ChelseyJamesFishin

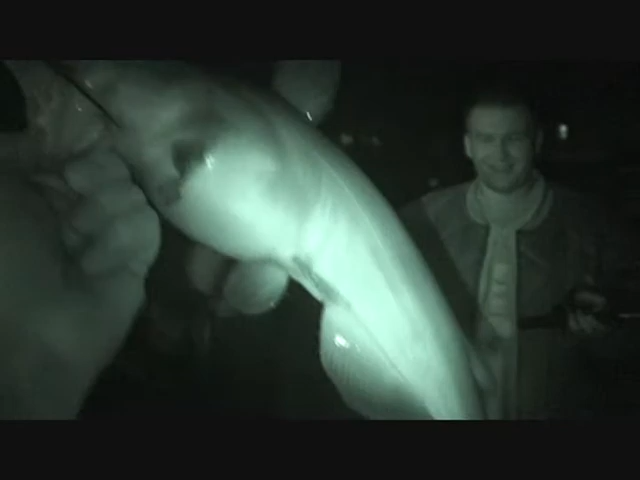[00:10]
You got to hold him to get your picture taken. Get him by the jaw right. I thought he was a fisherman. I was always told that. They had whiskers or horns or something.